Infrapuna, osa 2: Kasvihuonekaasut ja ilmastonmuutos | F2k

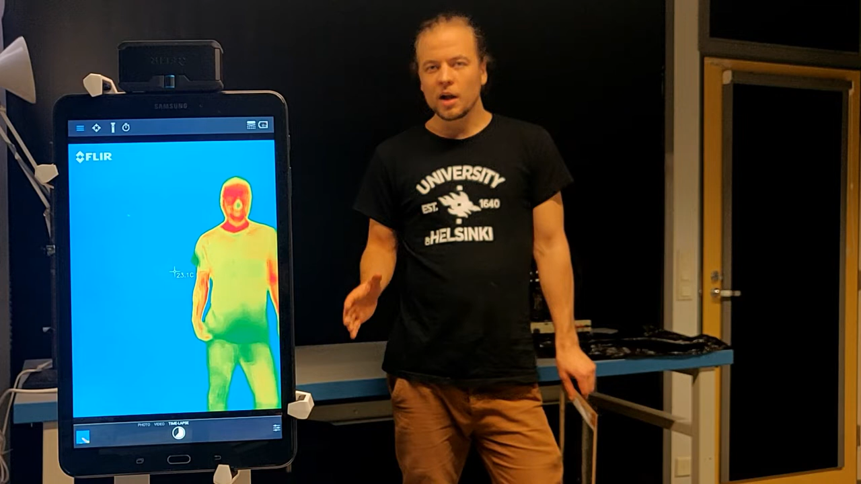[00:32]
Kaikki tietää, että valo kulkee lasin läpi tosi hyvin. Sen takia ikkunan läpi voi nähdä. Mutta infrapunasäteily kulkee lasin läpi aika huonosti. Katsotaan.
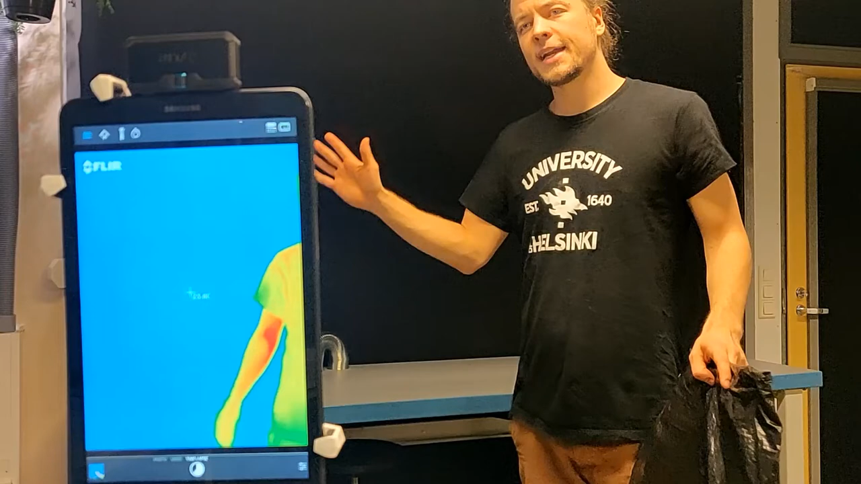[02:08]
Kädensä tulee lämpössä teillä, jos se osuu lämpökameraan. Pääseekö se tuosta musta muovipussin läpi?
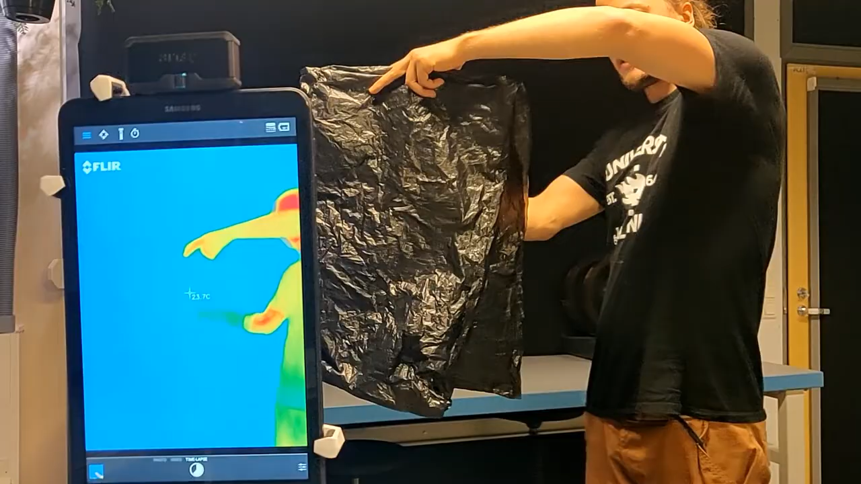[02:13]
Miltä näyttää? Mitäs muuta lämpökameralla voisi tehdä? No, sillä voi yrittää mitata asioiden lämpötiloja.
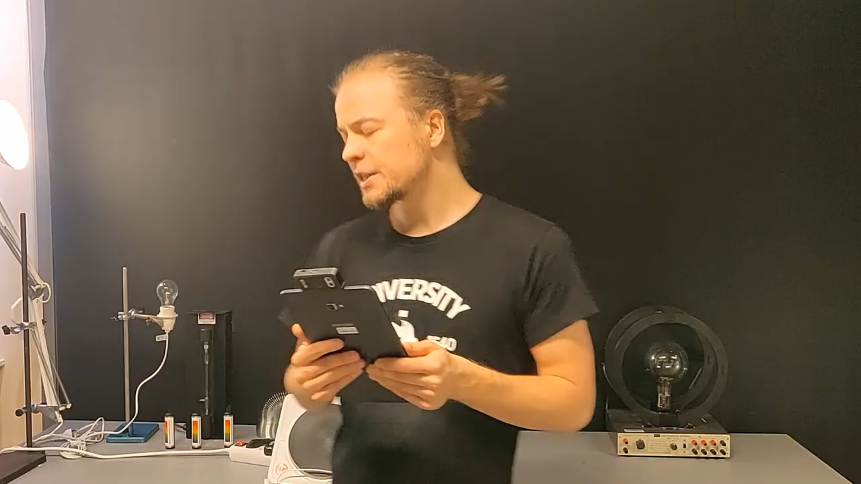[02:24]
Mulla on tässä vaikka tämmönen kuuma keittolövy, voitais katsoa mikä sen lämpötila on.
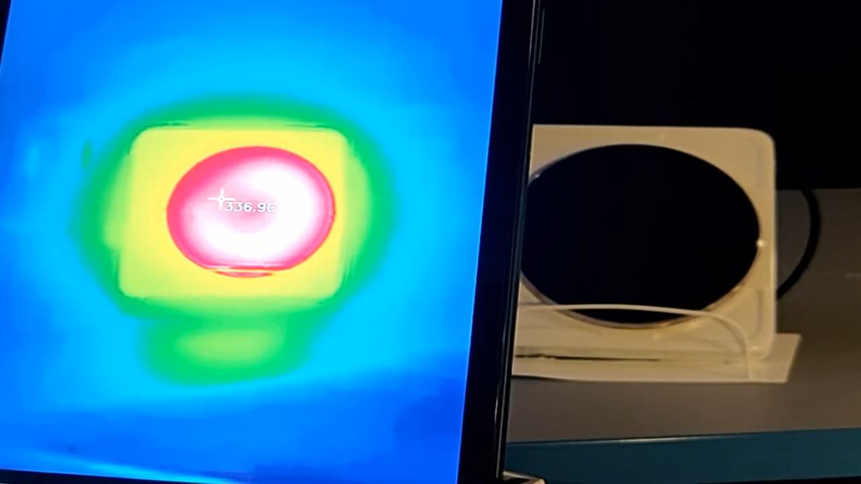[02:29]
Se on näemmä noin 340 astetta. Koitetaan nyt mitata mun käden lämpötila.
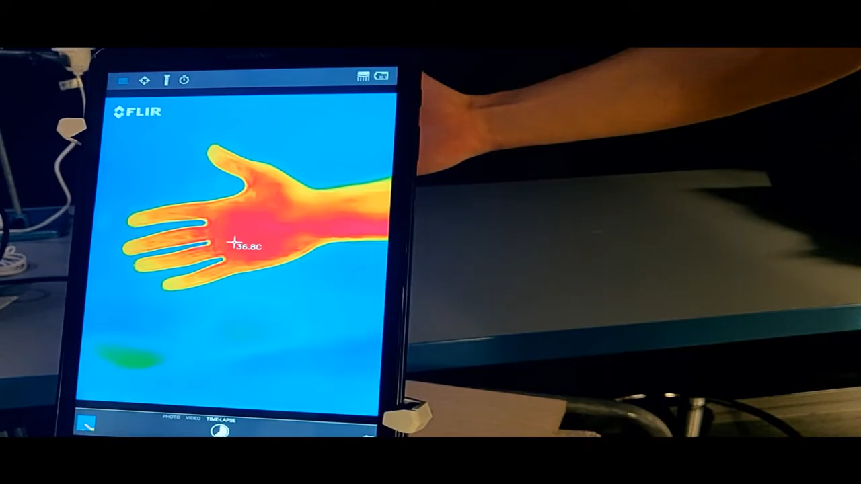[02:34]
On screen: spot 36.8°C
Noin mun käsinättä se on vaan ihan normaalissa ruumiin lämmössä, hyvää.
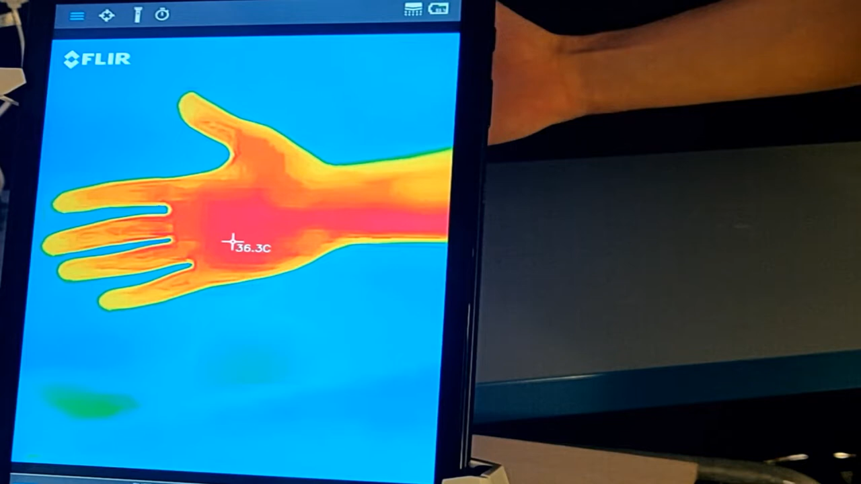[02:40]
On screen: spot 36.3°C
Ja jos pistetään tähän musta muovipussi tähän väliin, niin mun käsi näkyy yhä,
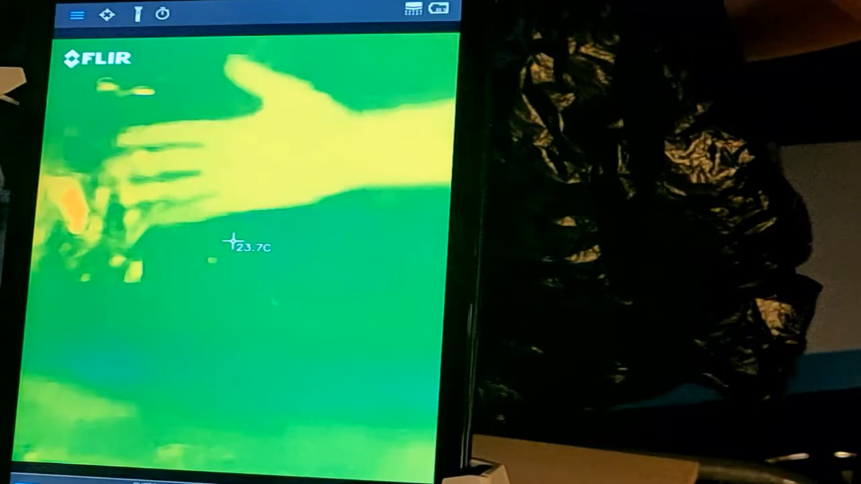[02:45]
mutta oho, toi lämpötilahan on nyt ihan väärin.
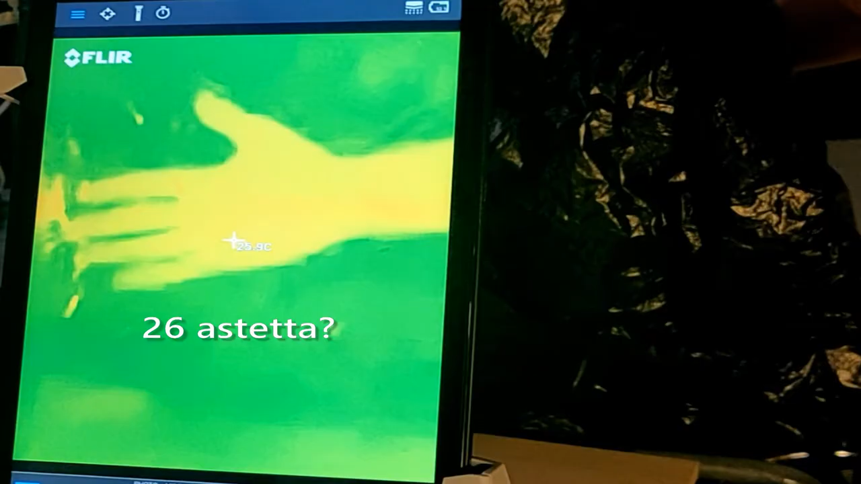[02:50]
Ja tää on nyt tosi tärkeä idea.
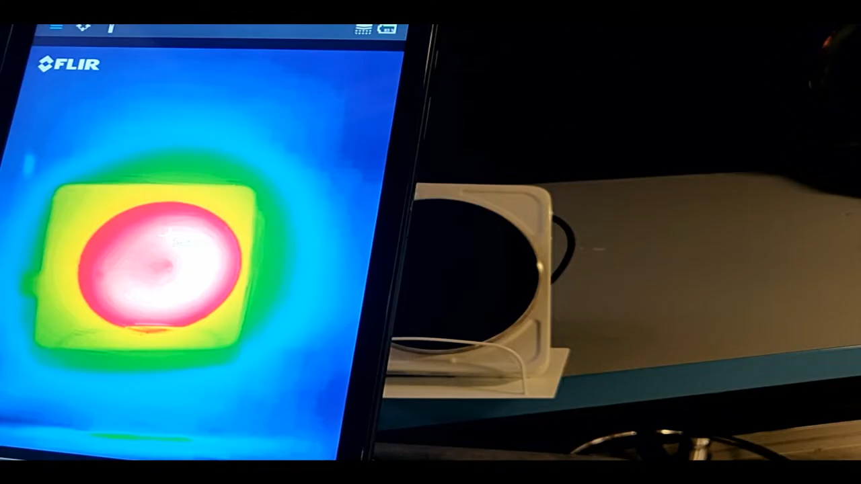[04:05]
Nyt me voidaan tutkia, miten tää infrakunnasäteily kulkee eri kaasujen läpi.
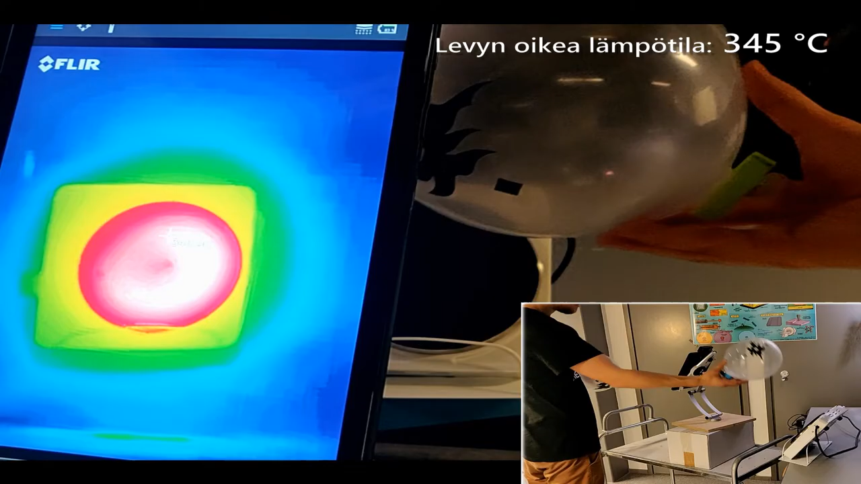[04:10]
Osa tuosta infrakunnasäteilystä ei pääse tämän pallon kumisen pinnan läpi.
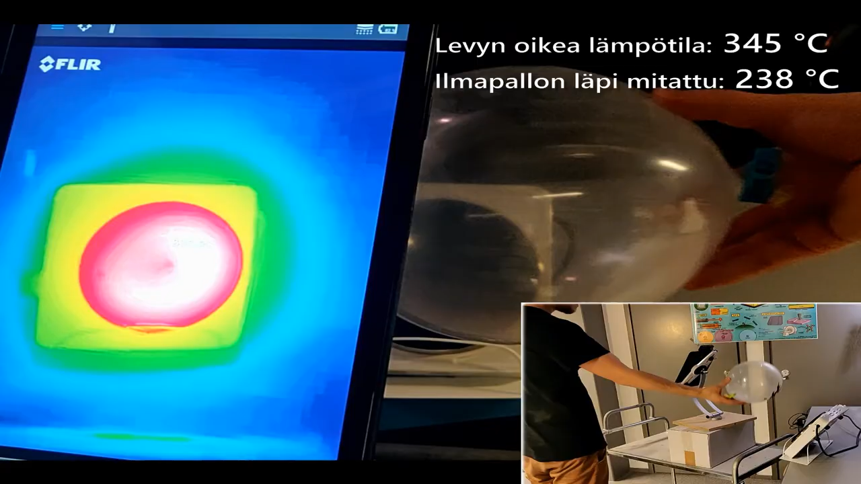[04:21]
Mutta hiilidioksidipallolla, vaikka siinä on ihan samanlainen pinta, niin pääsee vielä vähemmän säteilyä läpi. Tämän eron täytyy siis johtua tästä hiilidioksidista täällä pallo on sisällä.
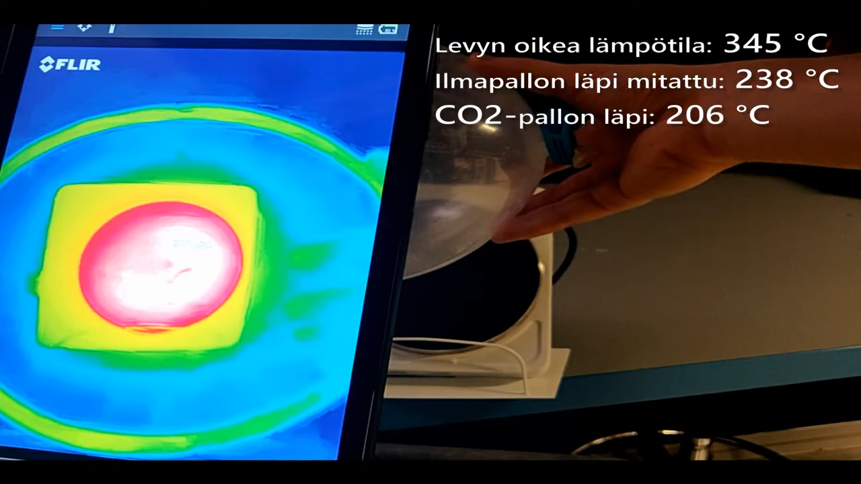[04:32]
Infrapunat menee paljon huonommin tämän hiilidioksidin läpi. Sen takia hiilidioksidia sanotaan kasvihuonekaasuksi.